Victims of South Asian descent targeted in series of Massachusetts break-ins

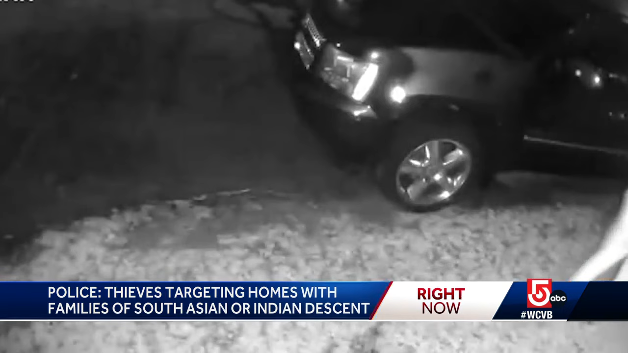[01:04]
Again, the thieves entered through a second-floor window. The suspects were facing away from the camera, so they were never ID'd or caught.